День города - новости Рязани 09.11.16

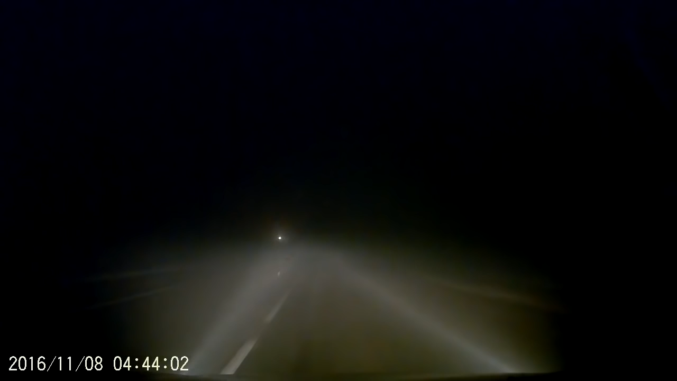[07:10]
Водитель «Шевроле Круз» наехал на мужчину, спящего на дороге. Уже известно, что уснувший на проезжей части местный житель был пьян. После ДТП он остался жив, получив рану лица и вывих бедра. Как объяснил водитель в своем обращении в социальных сетях, видимость на дороге ухудшилась из-за тумана, и он не заметил, что на пути лежит человек. Он же выложил в сеть видео с регистратора, на котором запечатлено происшествие.